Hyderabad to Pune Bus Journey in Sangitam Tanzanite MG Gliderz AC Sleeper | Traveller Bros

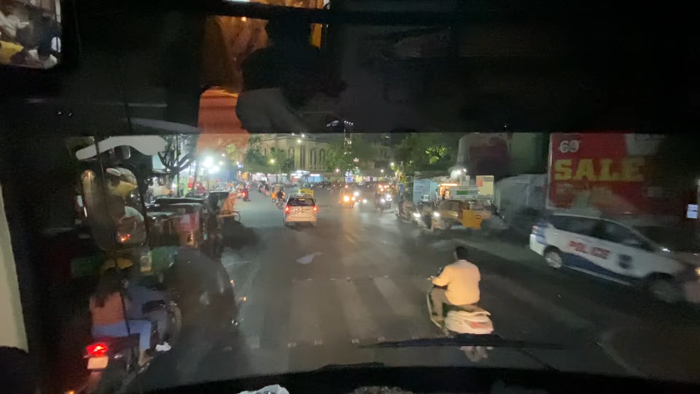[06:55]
तो गाइस टाइम हो रहा है 9:42 और ये देख सकते हैं बस हमारी रुक चुकी है, यहाँ पे ऑफिस है संगीतम का।
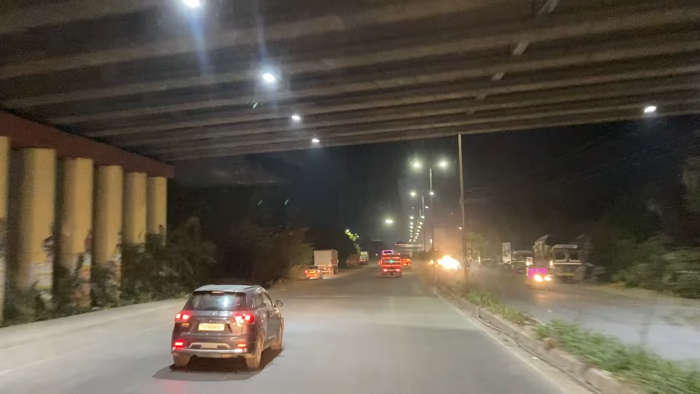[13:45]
काफ़ी शानदार बनाई गई है ये रोड।
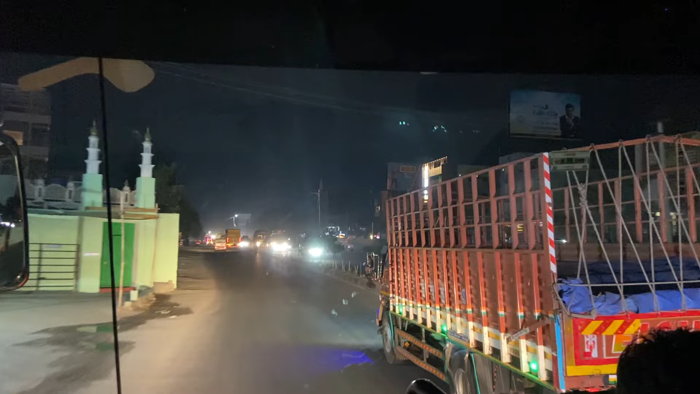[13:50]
तो गाइस अभी जो हम लोग NH पे चल रहे हैं वो है NH 65,
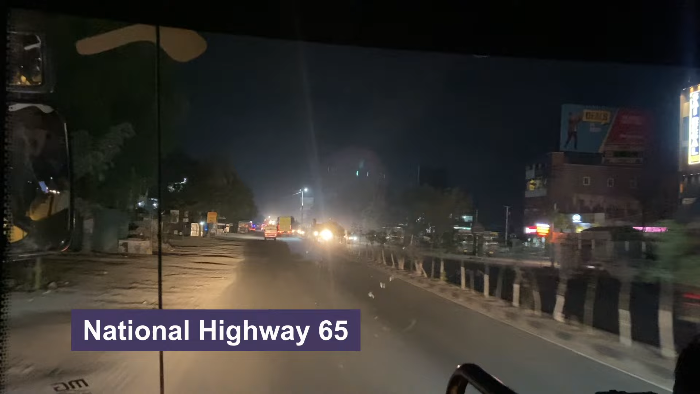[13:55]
मछलीपट्टनम से स्टार्ट होती है और पुणे में जाके एंड होती है।
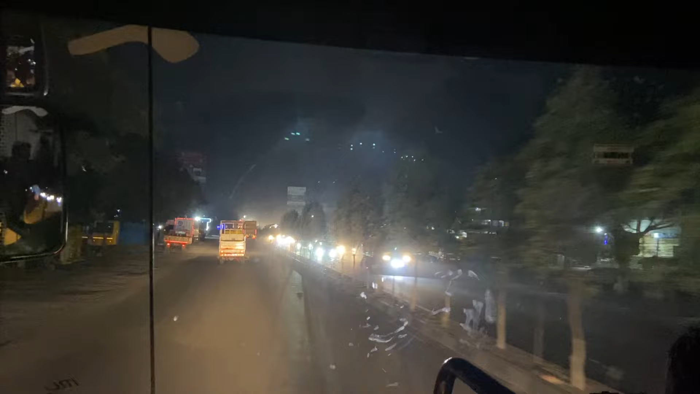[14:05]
बाकी अपने बस का हॉर्न सुना, बहुत ही शानदार है, यूनिक लगा मेरे को।
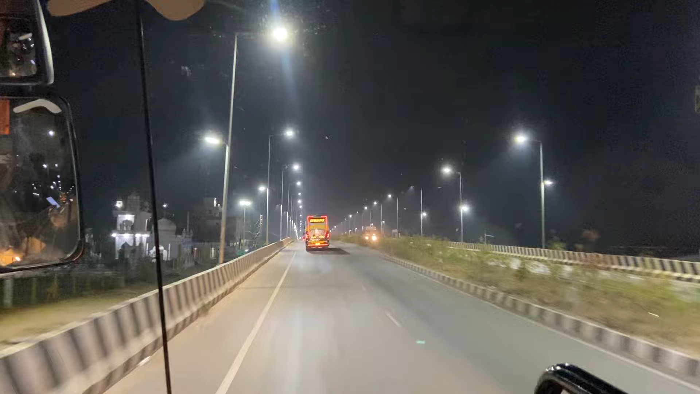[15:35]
वो काम कर गया था क्या? वो ड्राइवर कर गया था क्या? हाँ वो उसी में उतर गया था मेरे। अच्छा गाइस, टाइम हो रहा है 12:40 और हम लोग पहुंच गए हैं सदाशिव पेट।
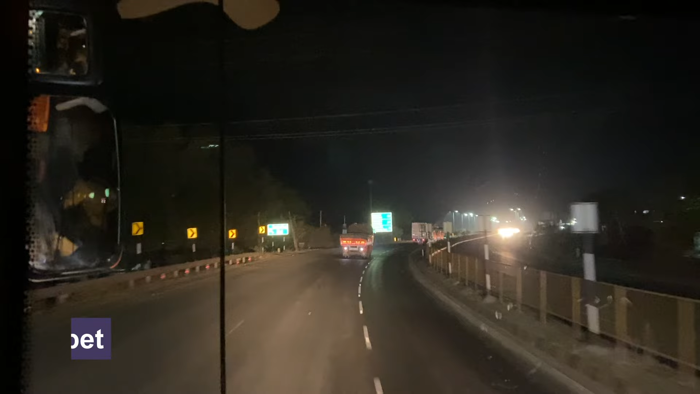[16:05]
जहीराबाद यहां से 33 किलोमीटर है।
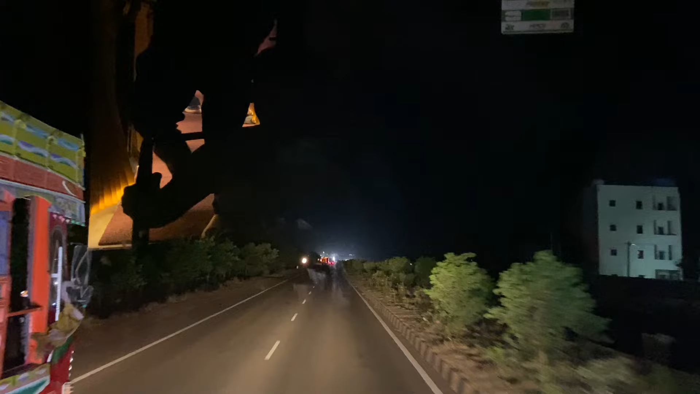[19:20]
एग्जैक्ट 2 बजे हम लोग निकल चुके अपने रेस्ट स्टॉप से।
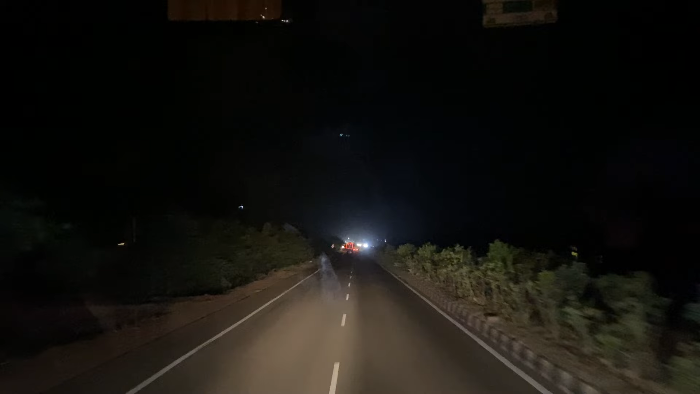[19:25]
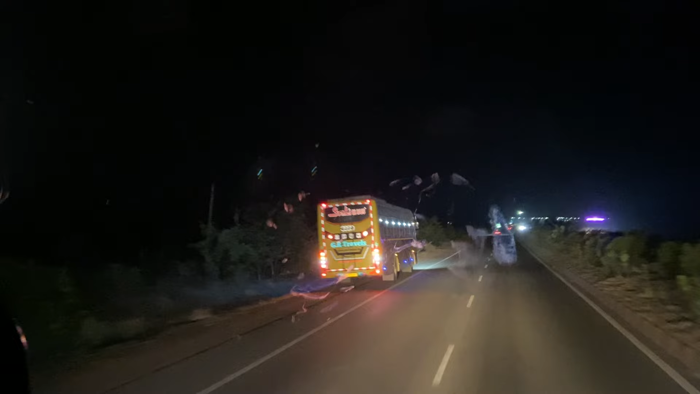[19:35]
तो गाइज अभी हम लोग तेलंगाना का बॉर्डर का RTH चेक पोस्ट क्लियर कर रहे हैं,
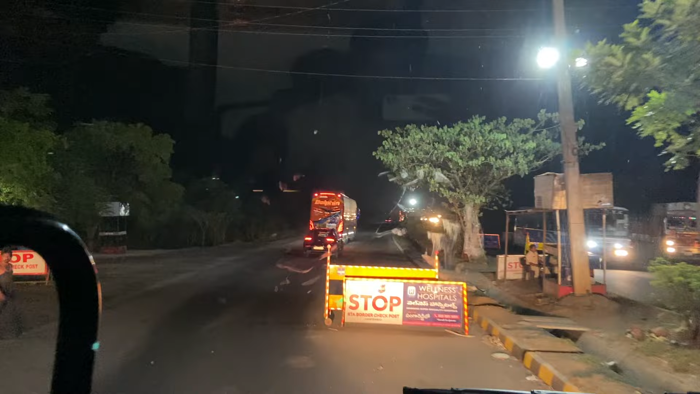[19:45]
सामने में आप देख सकते हैं डॉल्फिन जा रही है।
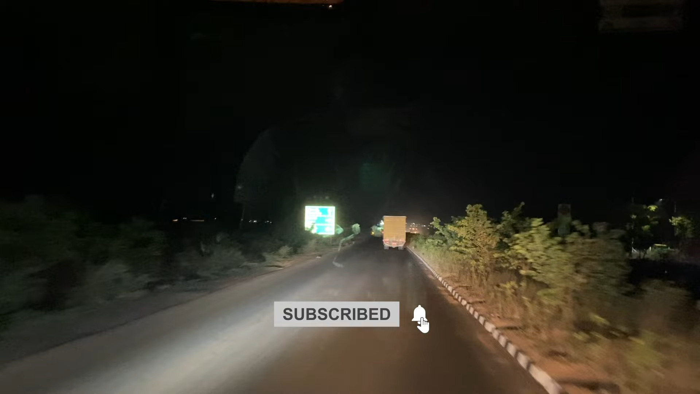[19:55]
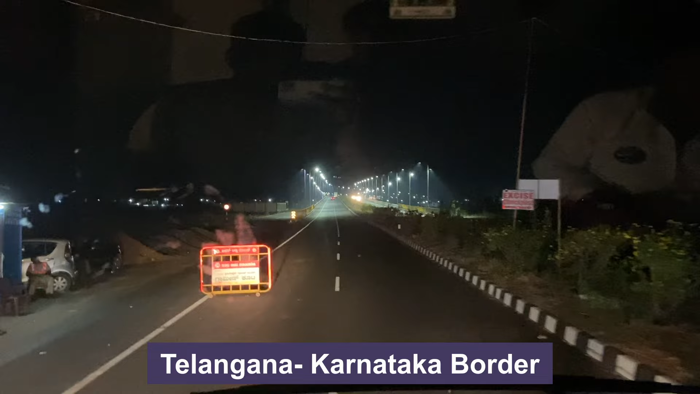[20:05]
गाइज अभी हम लोग तेलंगाना क्रॉस करके कर्नाटक में एंट्री ले लिए हैं।
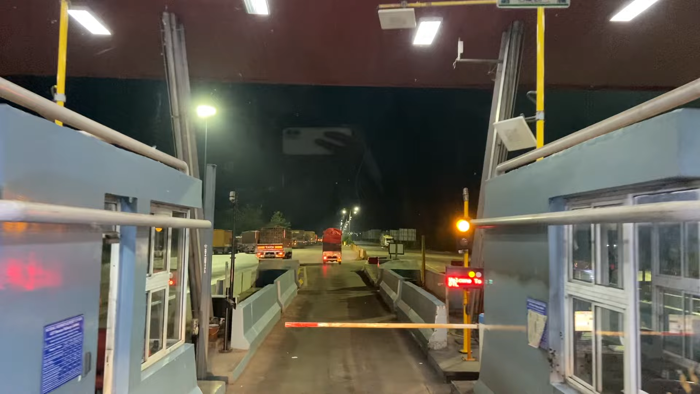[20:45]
तो गाइस सामने आपको दो स्टेट रोड ट्रांसपोर्ट की बस मिलेगी, ये तेलंगाना की है और सामने MSRTC महाराष्ट्र की जा रही है।
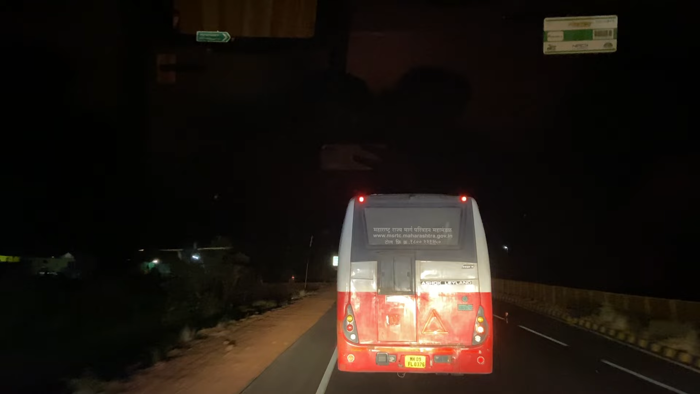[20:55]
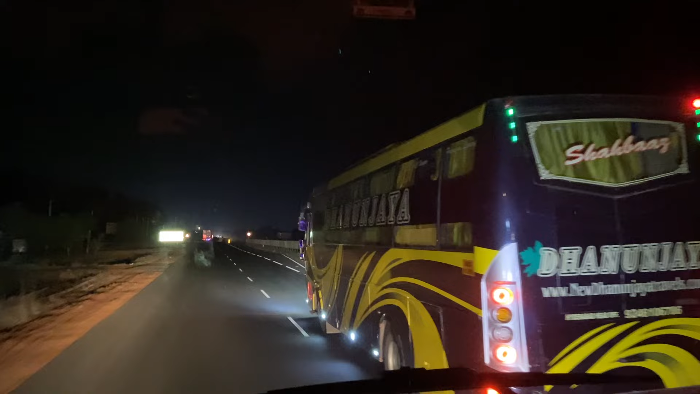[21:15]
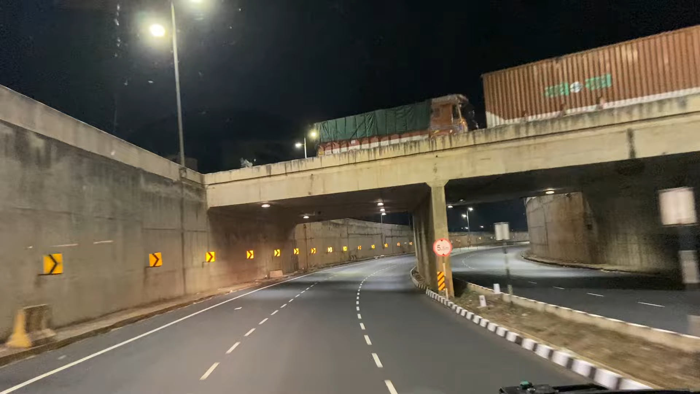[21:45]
रात के 2:50 हो रहे हैं और हम लोग राजेश्वर पहुंच चुके हैं।
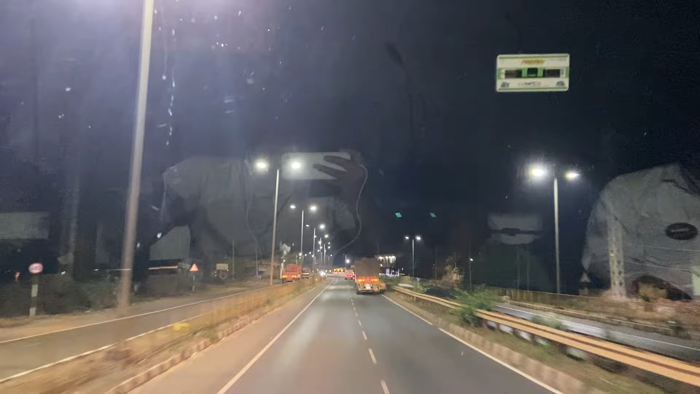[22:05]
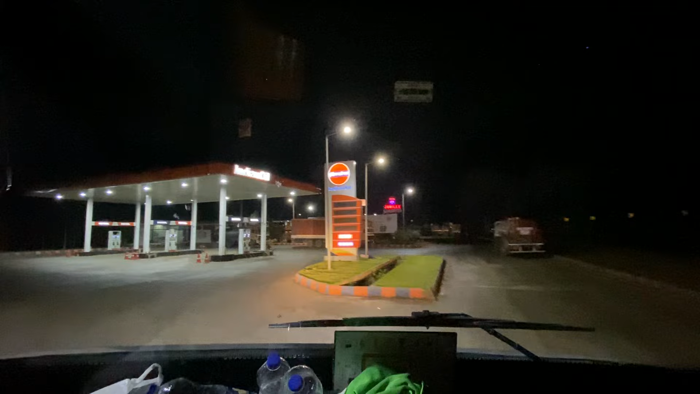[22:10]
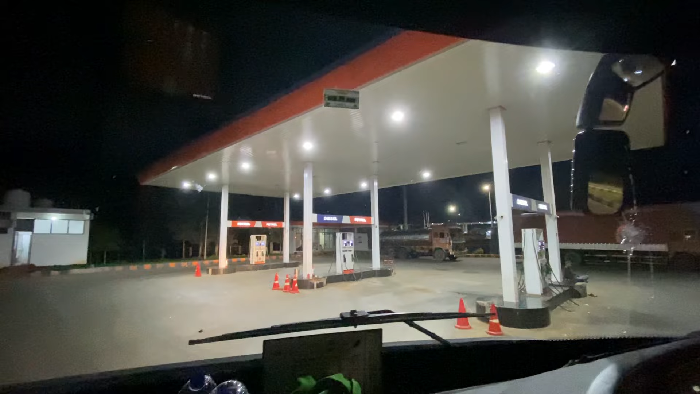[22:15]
तो गाइस टाइम हो रहा है रात के 3 और हम लोग रुक चुके हैं रिफ्यूलिंग करवाने के लिए।